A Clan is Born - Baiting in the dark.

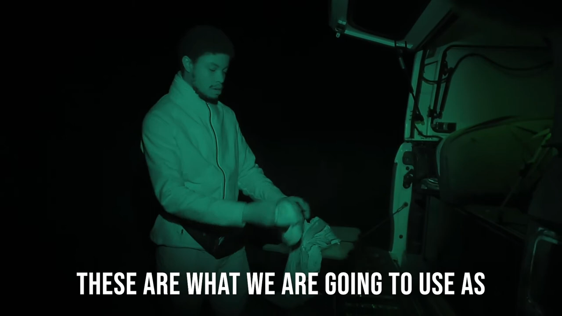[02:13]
These are what we are going to use as blindfolds to reduce visual stimulus,